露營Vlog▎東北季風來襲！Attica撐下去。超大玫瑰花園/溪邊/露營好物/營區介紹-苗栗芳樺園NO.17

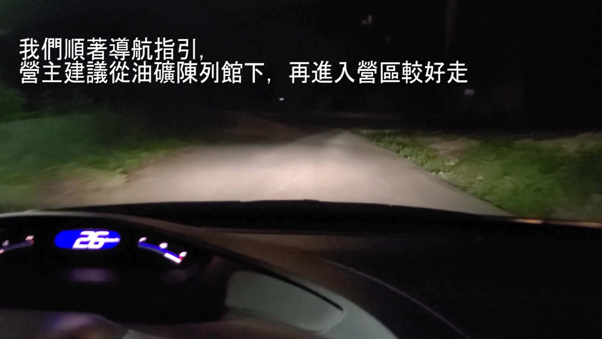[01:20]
下来这边呢有一个急转弯要直接弯进来某人的车呢底盘太低了所以他要转很多次